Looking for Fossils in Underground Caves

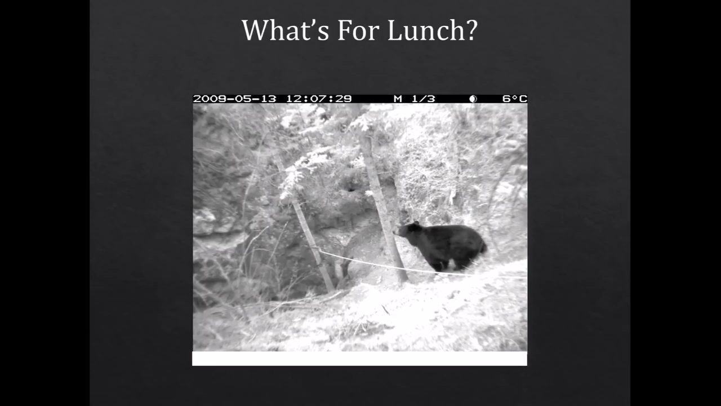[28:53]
There's Mr. Black Bear sniffing the spot where my sweaty hand had been clinging. He has a look down into the entrance.
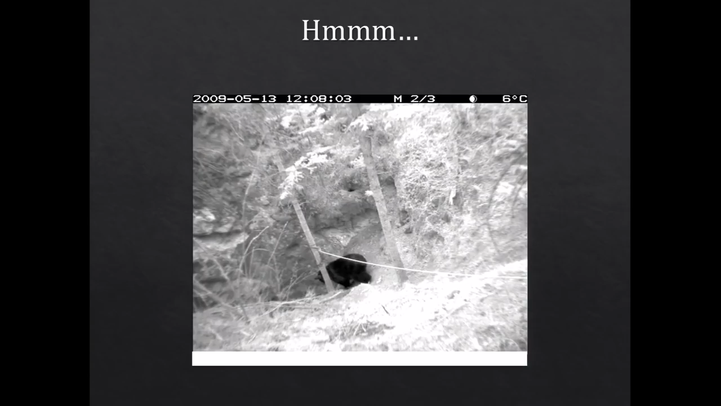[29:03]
The first work that we were doing there was right below, so I'm sure he could hear us in there. Has another sniff, smiles for the camera,
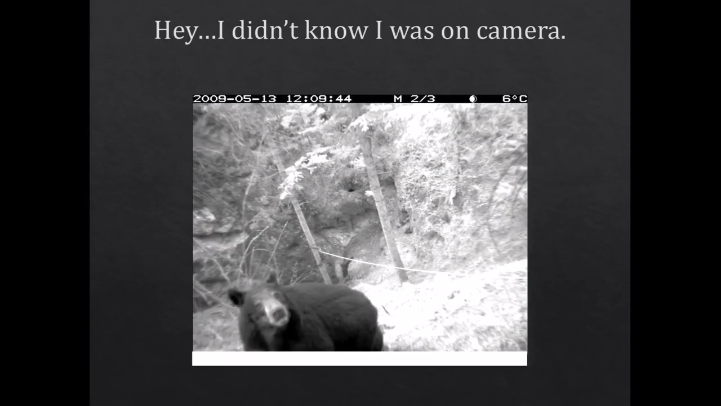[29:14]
and that's me coming out several hours later.